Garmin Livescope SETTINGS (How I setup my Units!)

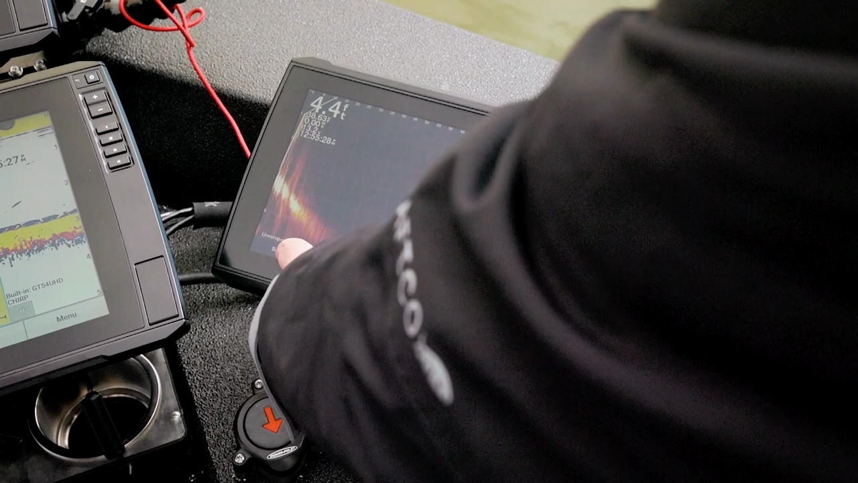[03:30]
that's one of those personal things now if i set up on a brush pile and let's say that i move in and i'm going to make a cast of 40 feet i'm going to arrange that as tight as i can because it it really shows better detail at
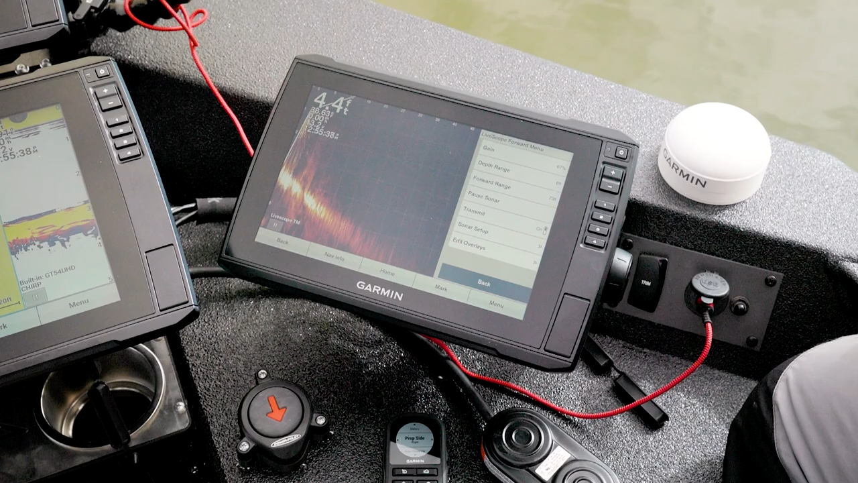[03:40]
that level so now we've got just our basic settings of our our depth our gain and our range
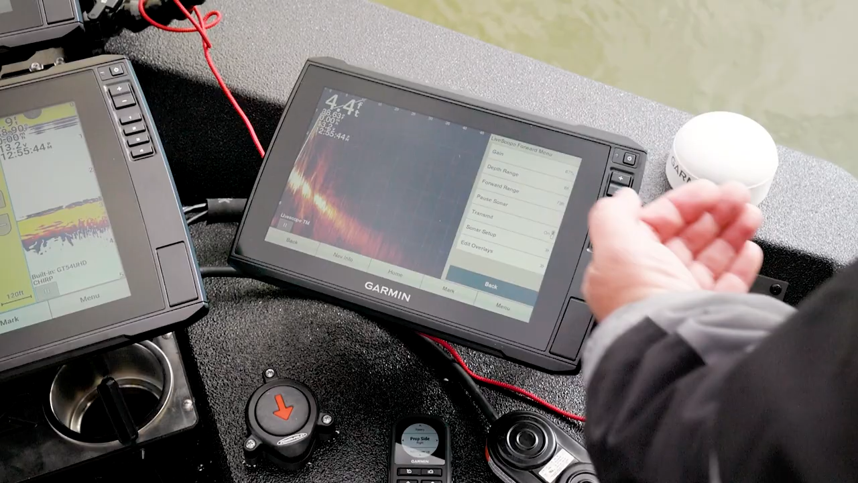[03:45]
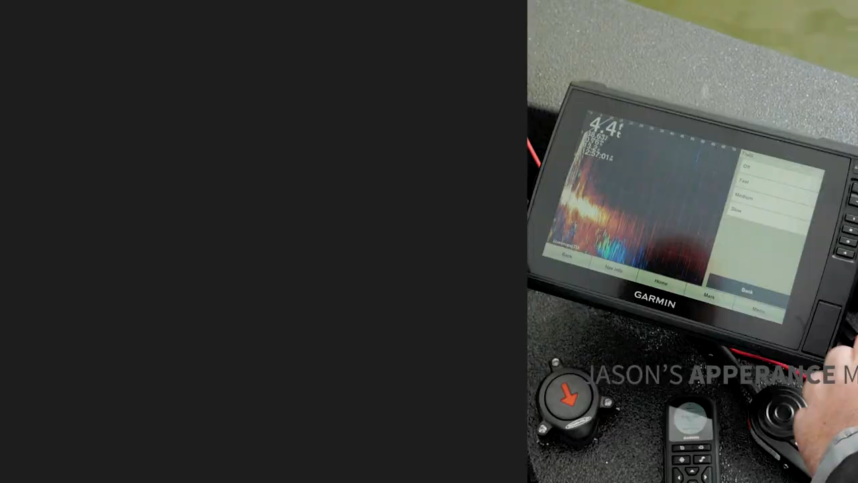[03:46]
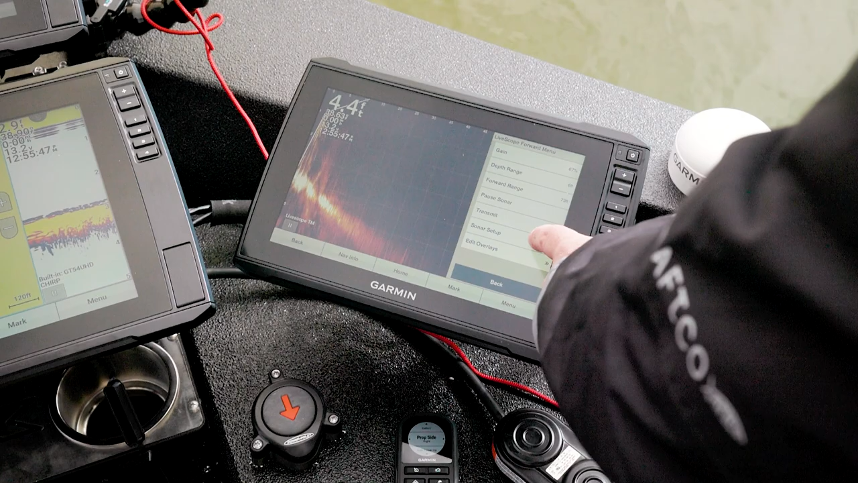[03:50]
then i'm going to come in here to sonar setup and i'm going to go into appearance just like in our clear view
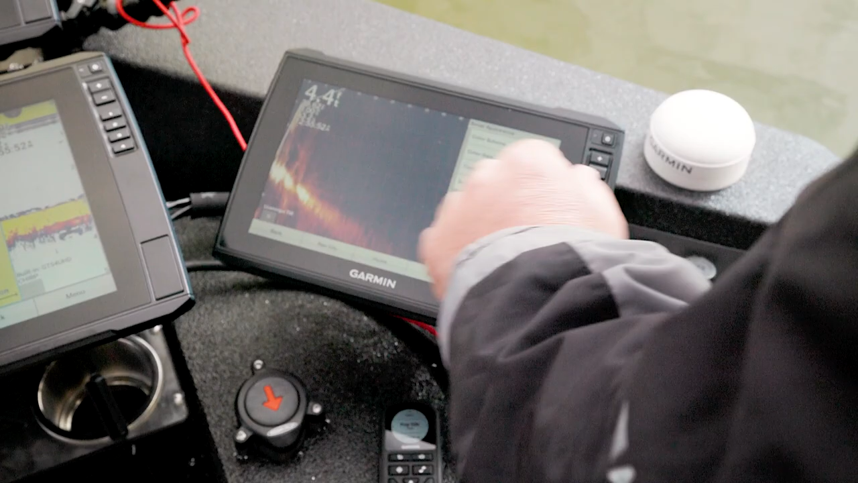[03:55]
and side view i've got my color scheme amber is probably the most popular i've
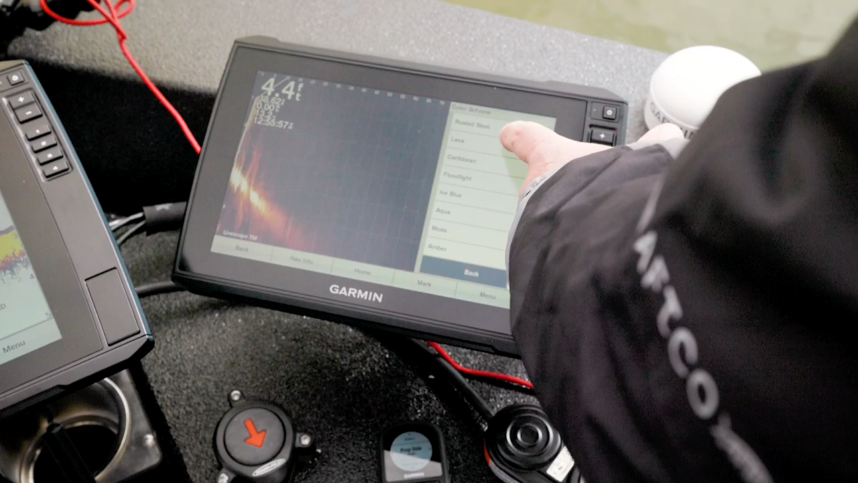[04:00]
really like this lava i've kind of become accustomed to it but by
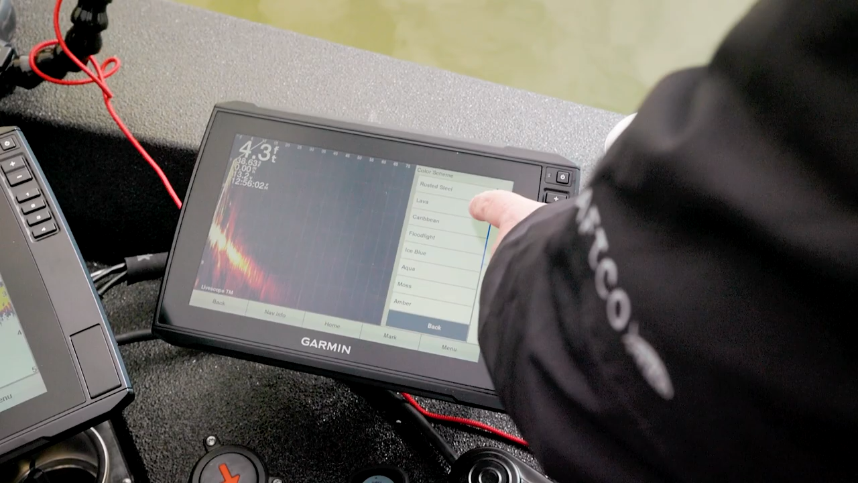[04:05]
far amber is my is my go-to my favorite yeah it's your favorite and
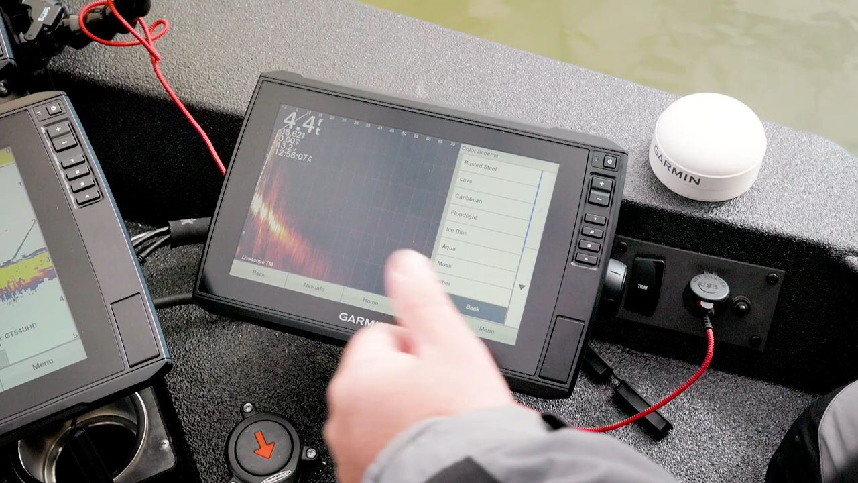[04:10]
there you go and i think that's probably pretty pretty good from that standpoint as well again it's
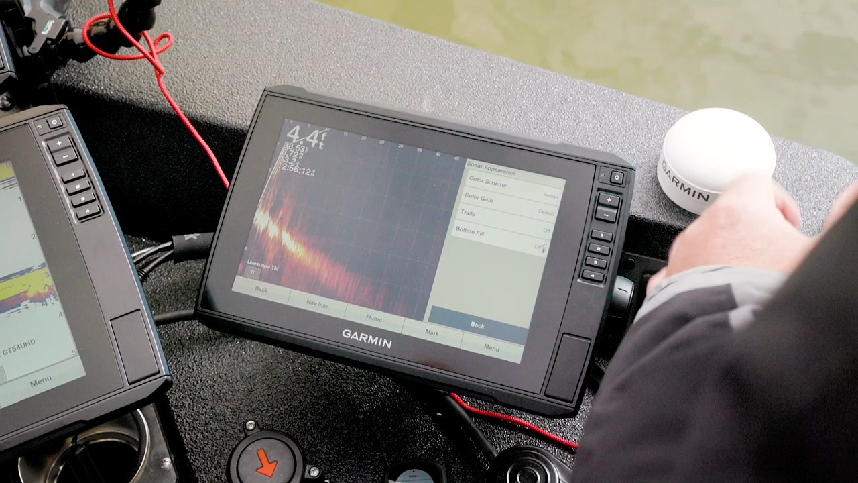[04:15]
On screen: depth 4.4 ft
one of those things that everyone needs to now color gain remember we talked about contrast on our side view
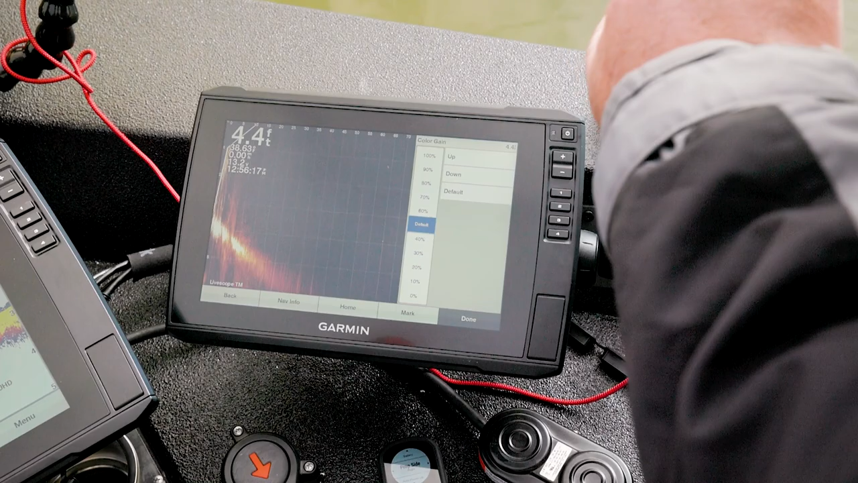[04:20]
and clear view color gain would be kind of that same same mantra there i
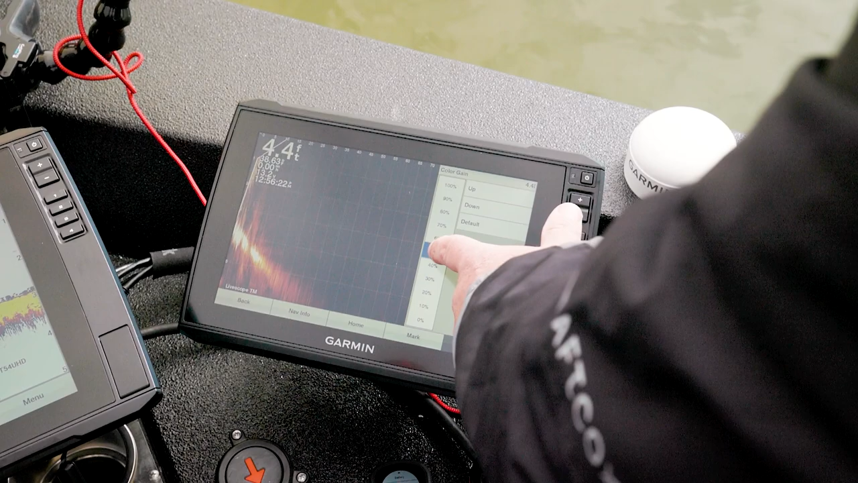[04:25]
On screen: depth 4.4 ft
run my color gain way up here hot you can see how much brighter
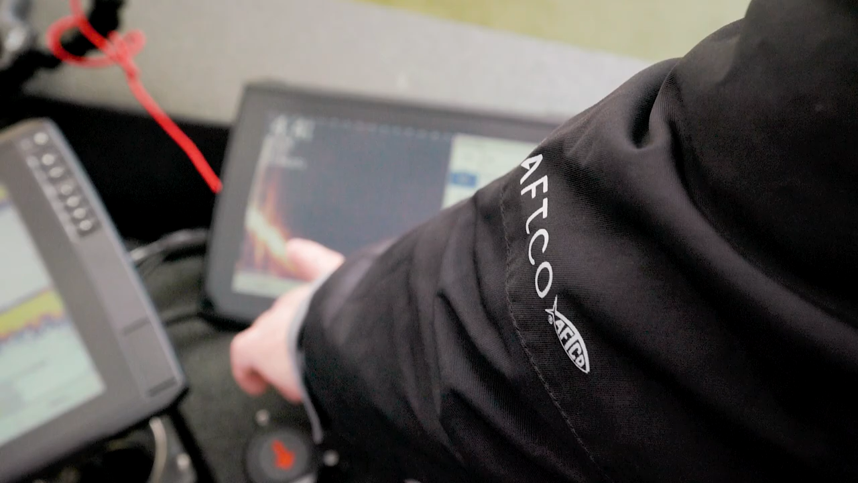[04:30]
this got when those fish get locked on the bottom it exposed them a little bit better you'll see those knuckles a little bit better and it will magnify i've learned this that magnifies your crappie jig at 75 feet that's
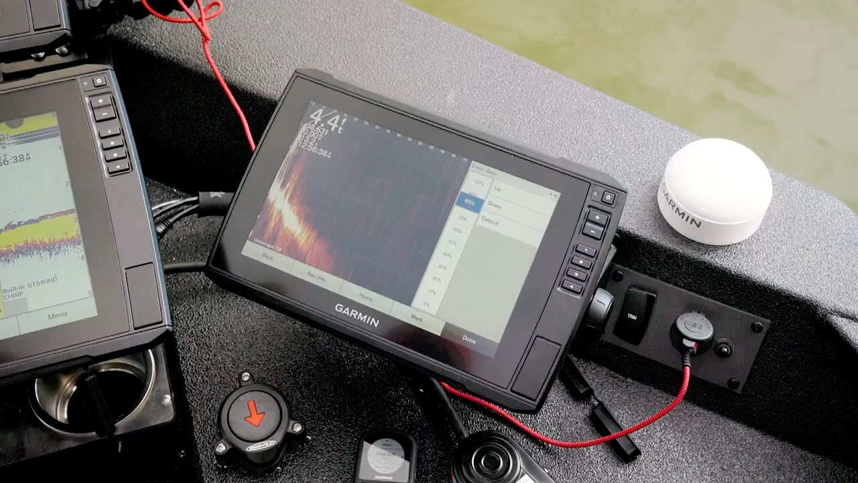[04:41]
exactly right you might lose a little bit of definition but i'm okay with that because i'm i'm trying to find that target and like you said that crappie jig that's way out there so
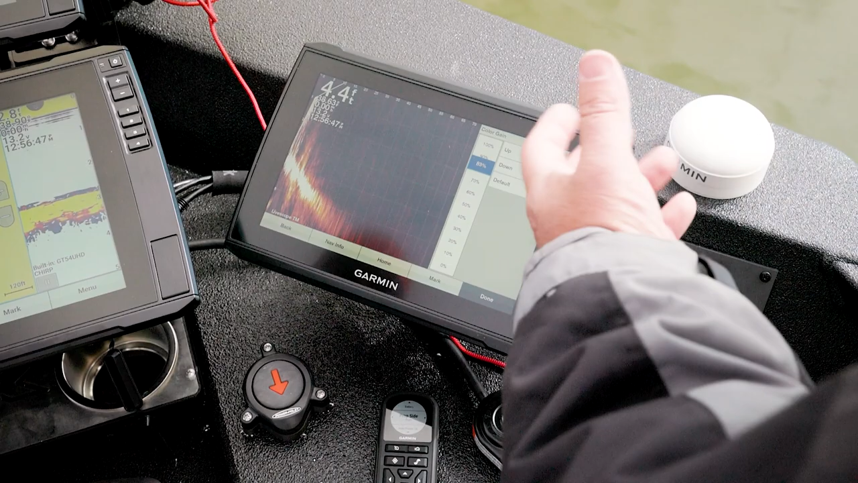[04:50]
that's that's one of those settings as well um and then the trails
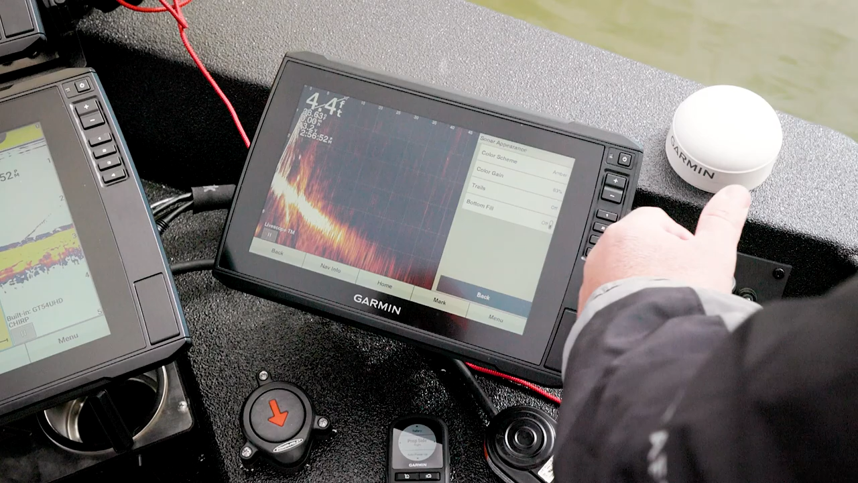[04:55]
you know that's a cool setting basically what happens with trails if we turn this on if
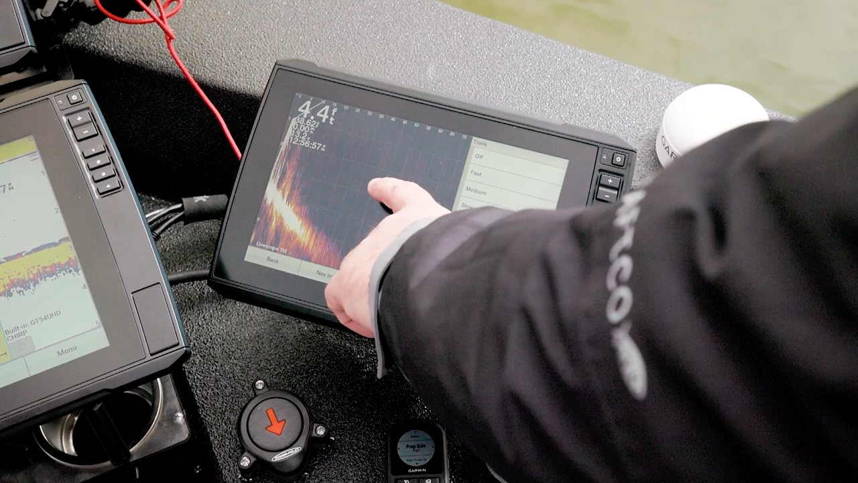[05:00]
there was something moving along here we could actually see the trail you can just see the bottom as it moves exactly and what that's doing is that tells you how
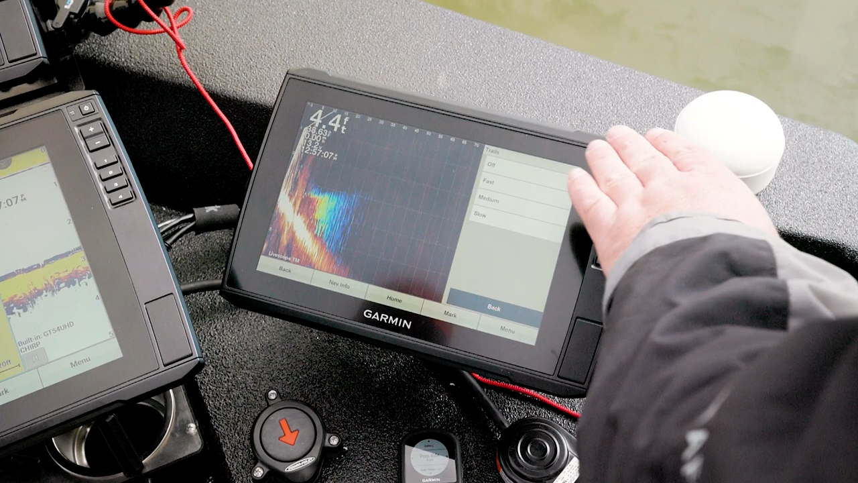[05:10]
fast that object is moving and what direction it's moving now something of note is slow means the trail is going to disappear slow we so if i